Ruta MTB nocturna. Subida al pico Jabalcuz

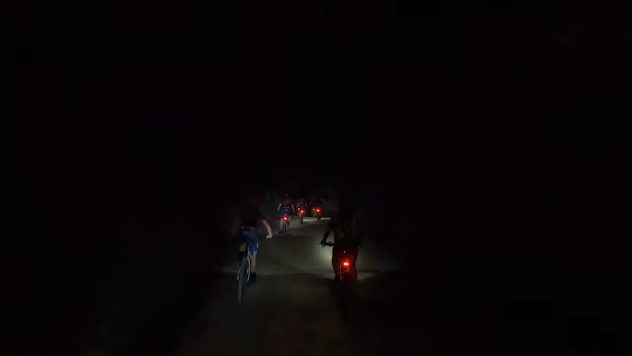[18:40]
Mira qué chulo, todo el mundo girando por ahí. Déjame, déjame ahí. ¿Cómo va?